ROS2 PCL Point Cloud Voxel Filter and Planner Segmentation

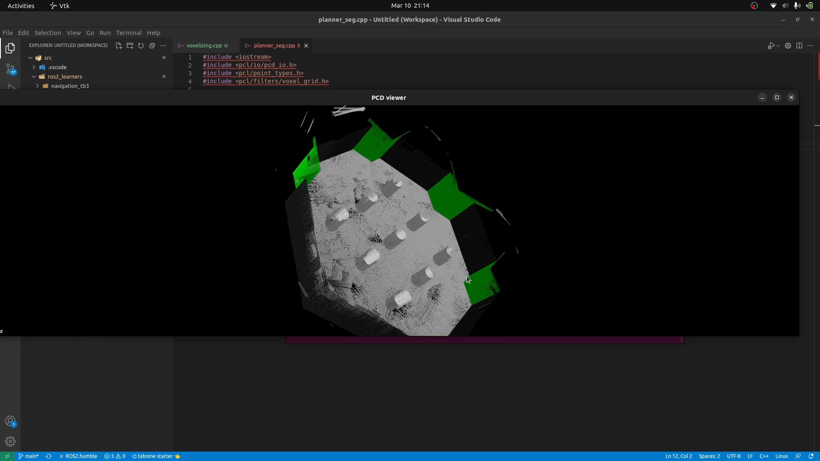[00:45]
It might seem to you as an image but if you zoom into it, you will see that there are a lot of points. These all points are actually containing XYZ and RGB values as well and some other fields as well.
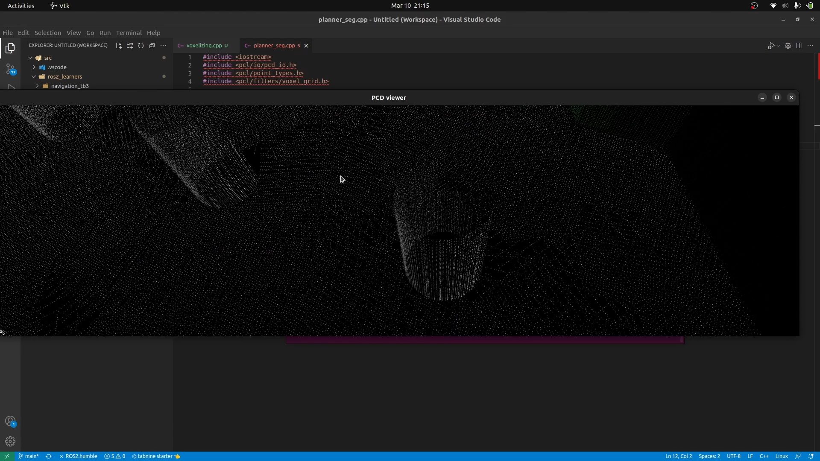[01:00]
You can see there is green color on these points as well and this is black color. This is not an empty space. Okay, we are going to be performing a lot of things to this point cloud.
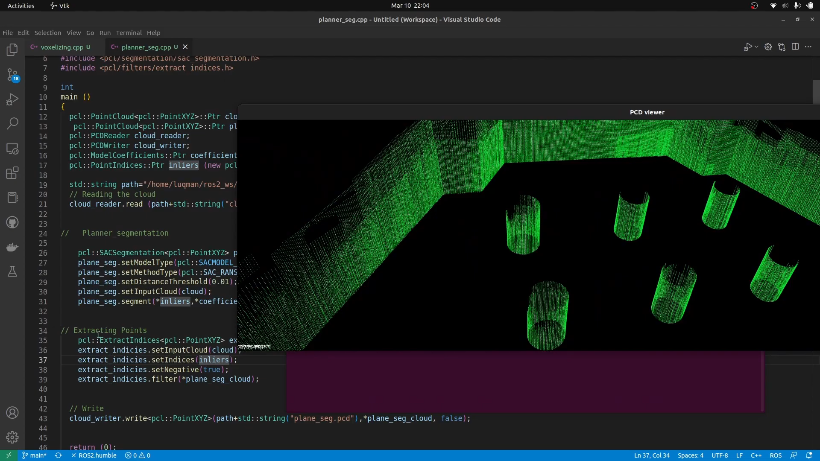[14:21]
This is set negative to true and other than the plane we have everything in this point cloud.
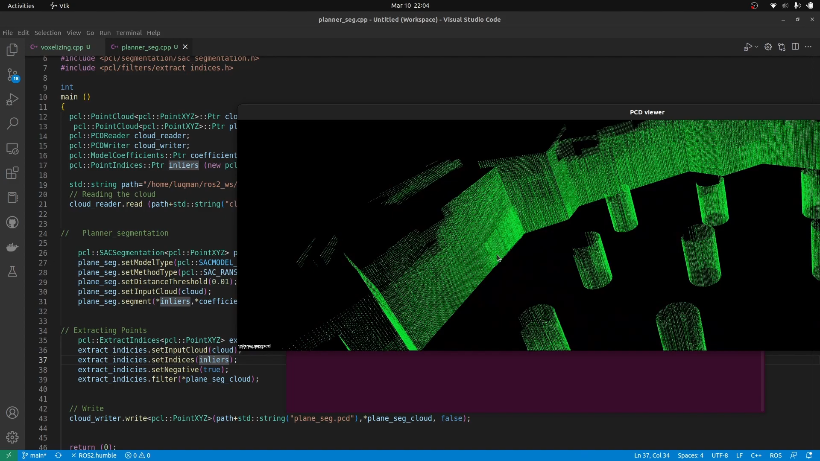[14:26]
We have removed the RGB information.
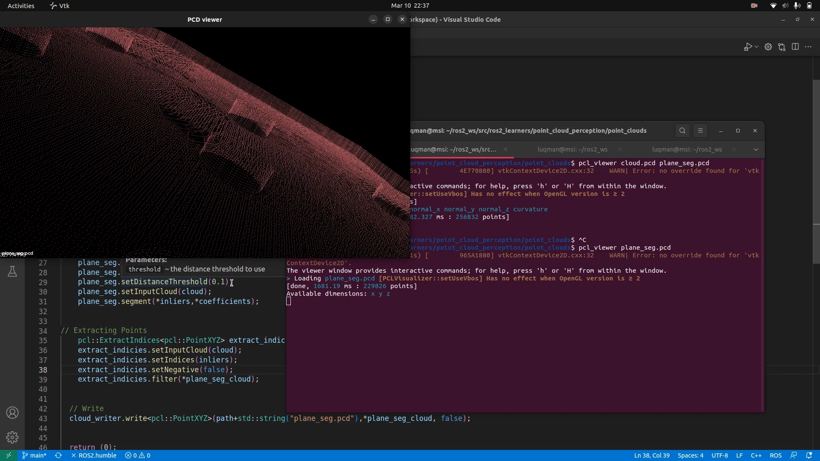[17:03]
So distance threshold is a very important parameter that you can tune to get your things extracted the way you want. If I reduce it to 0.01 then the results are going to be the same that we were getting earlier.
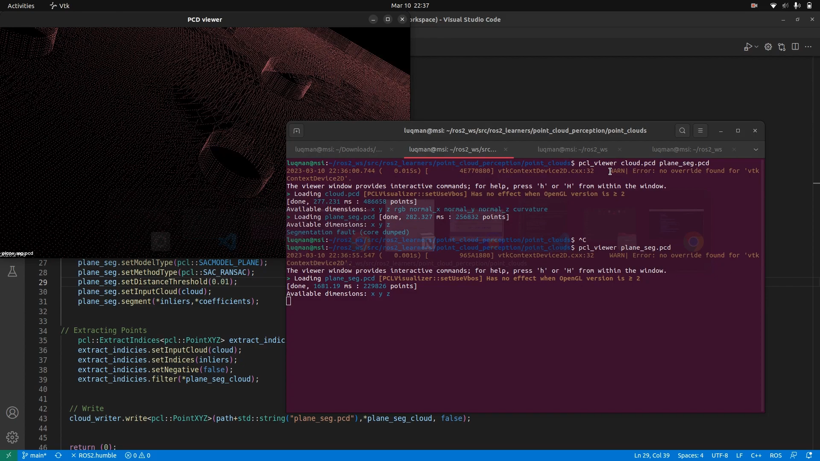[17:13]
That is just going to be extracting only the required plane that we wanted and nothing else.
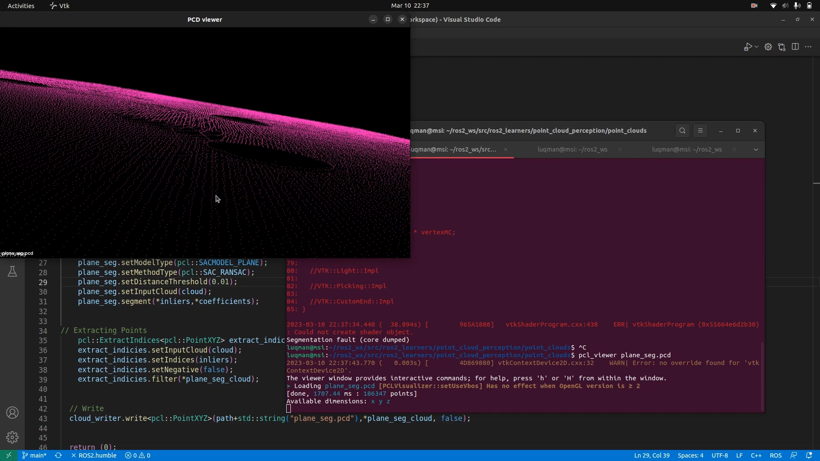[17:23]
See 0.01 distance to the plane this plane extracted is going to be taken out of them.